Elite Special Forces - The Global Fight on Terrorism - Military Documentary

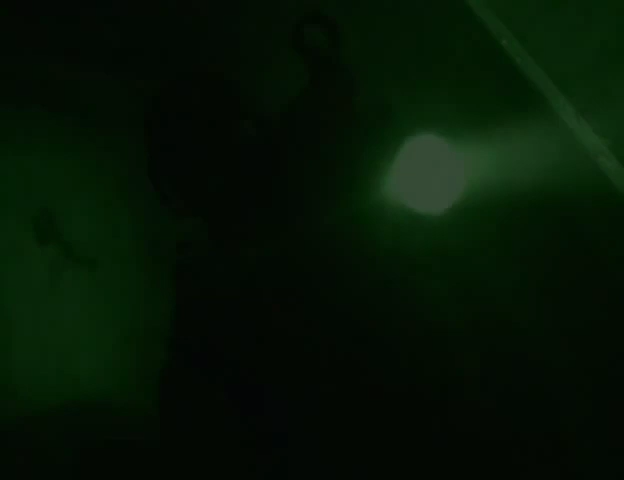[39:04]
He says, Moose, are you okay? I go, yeah, I'm okay. He says, get down, I'm blowing the door.
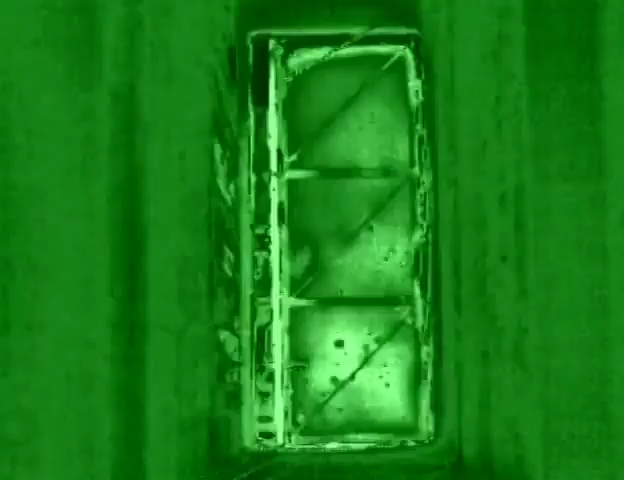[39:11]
He blows the door. And this guy comes running in, gets on his knees. And he puts his hands on him. He says, Moose, we're here to take you home.
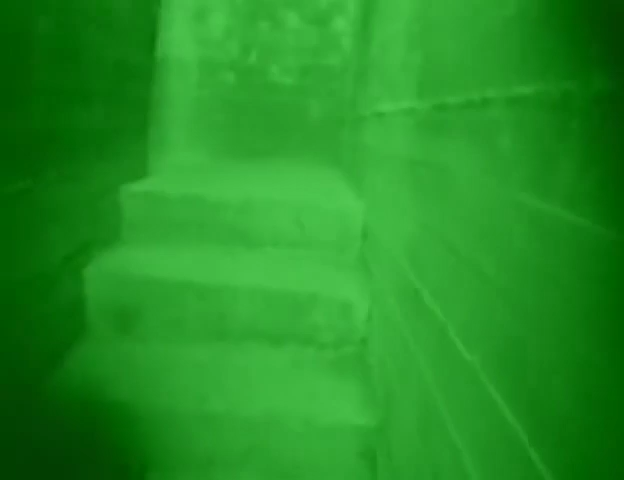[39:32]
Moose and his rescue force of six operators made their way to the prison's rooftop at a waiting helicopter.